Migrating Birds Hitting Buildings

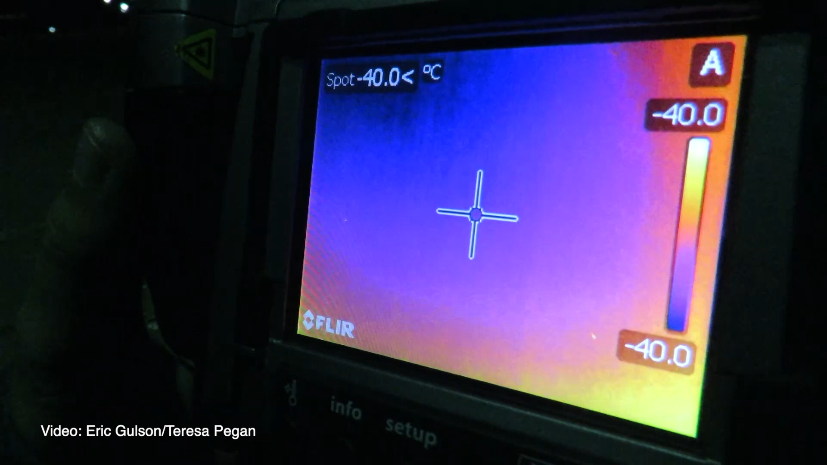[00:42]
Two more south. One of the only ways that we can actually watch migratory birds flying at night is with the use of a thermal imaging camera.
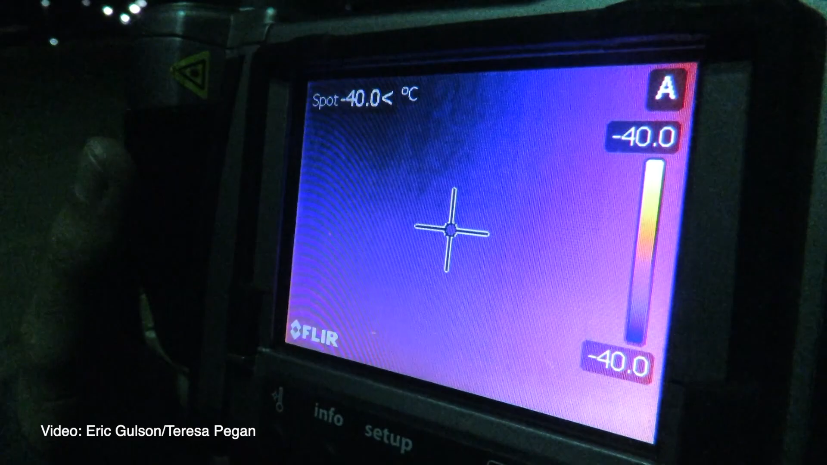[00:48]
This allows us to see nocturnal migration in action, but we can't tell which species are involved.